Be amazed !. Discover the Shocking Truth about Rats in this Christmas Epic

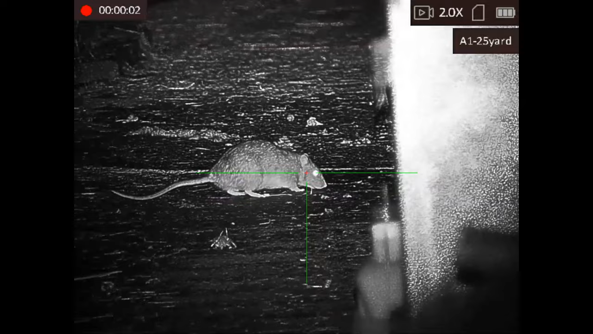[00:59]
well i kept a close eye on this one but even when i went to pick up i couldn't find where it disappeared to
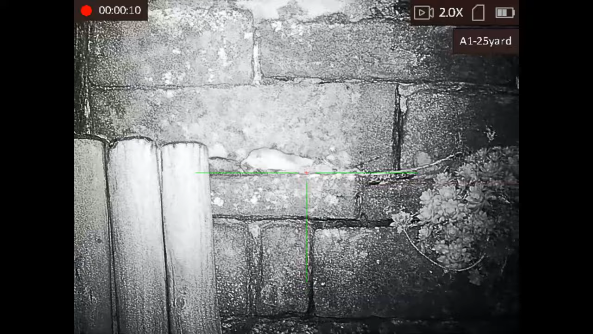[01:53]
he's there you ought to know by now i can get where water can't so there near
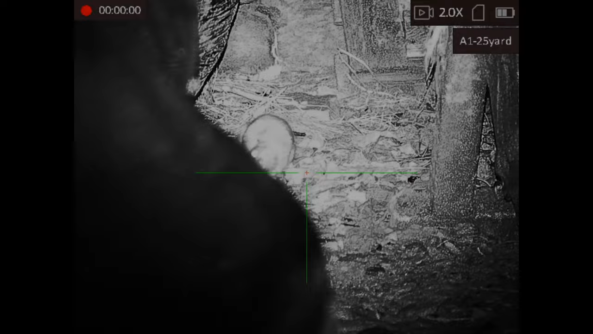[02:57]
who's here you say i think i'll have a better look
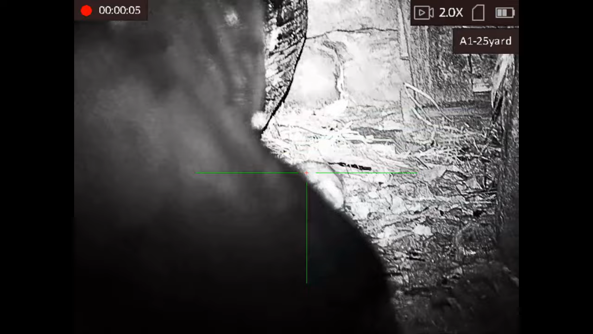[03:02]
not one of my better ideas i think
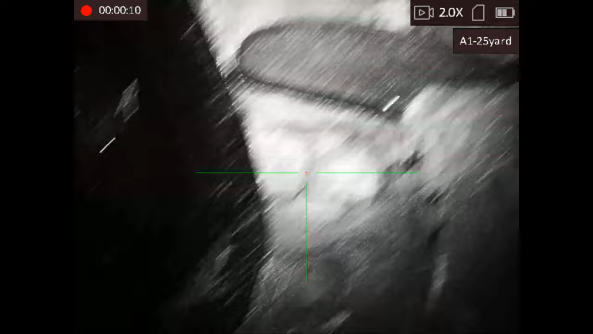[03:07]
i just did a quick sideways shuffle so you could see that it were down and out and there he is down
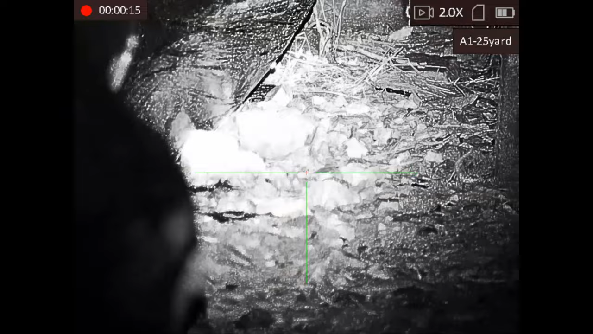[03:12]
out and waving his tail in defiance
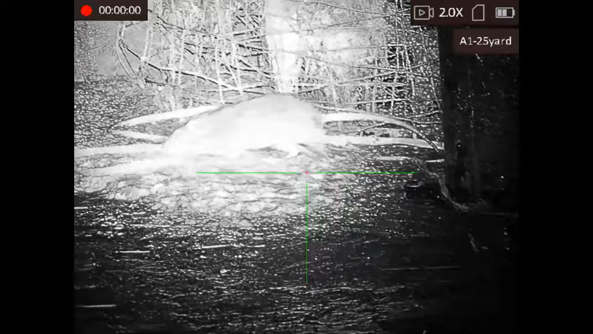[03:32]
this one decided it was gonna track his mate's progress
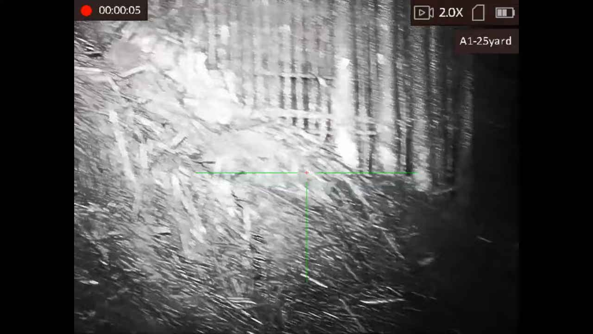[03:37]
i thought it was never gonna stop come on oi help guy gun hello
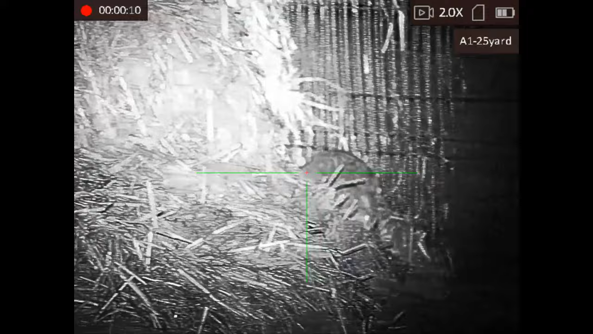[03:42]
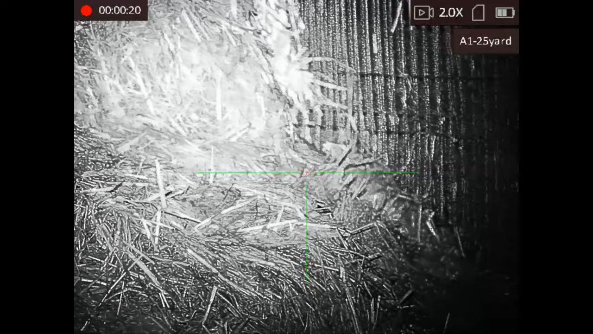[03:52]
what's that what's that who's there
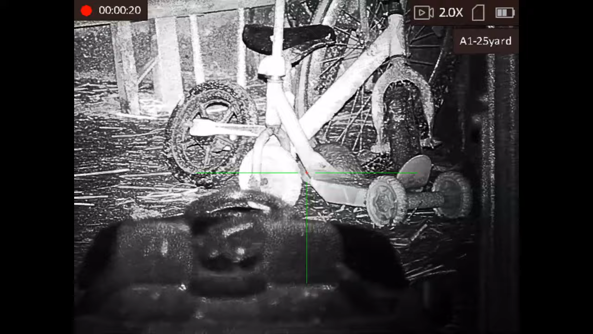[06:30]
first follow up shot was a miss so it was moving a bit too much for my liking so i had to give it another one that were better that stopped him
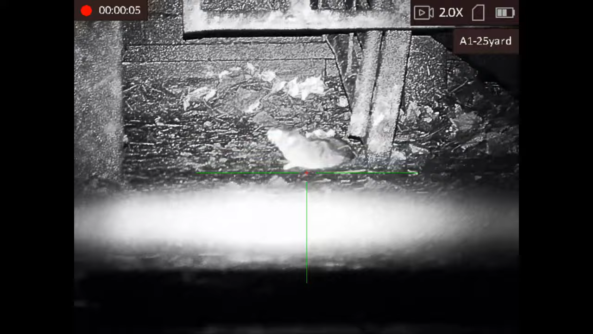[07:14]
i have to say i have done better shots but er it did actually
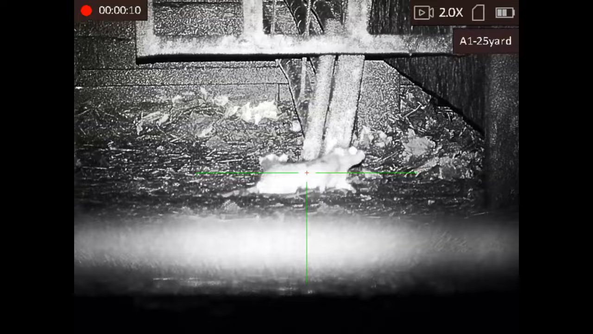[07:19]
expire behind a pile of muck but it ends up there wiggling its tail at you so i think i'll end the video there folks